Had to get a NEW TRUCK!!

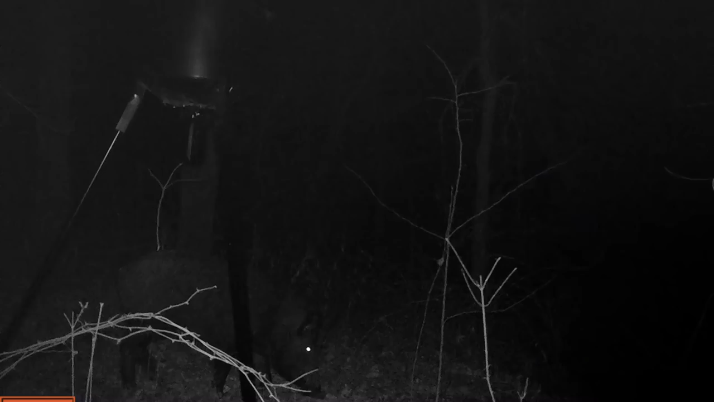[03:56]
for a fact that there is pigs a couple different animals coming in and I know for a fact that one of them is a big it's got to be a boar by himself because he's always coming in alone and